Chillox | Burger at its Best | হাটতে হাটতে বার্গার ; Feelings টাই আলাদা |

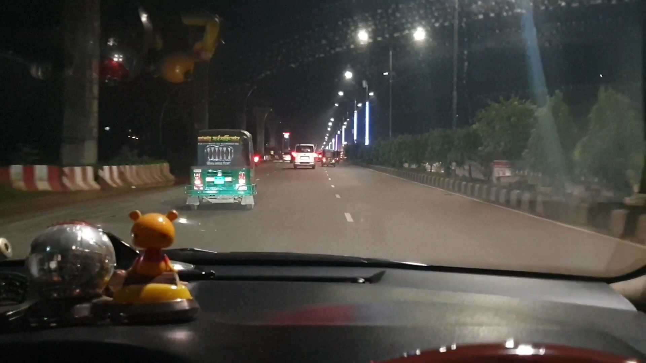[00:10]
মোটামুটি ভালোই গাড়ি দেখা যাচ্ছে, বাট আসলে অন্যান্য সময়ের মতো না। অন্যান্য সময় যেরকম একদম জ্যাম প্যাক থাকে, এখন ওরকম না।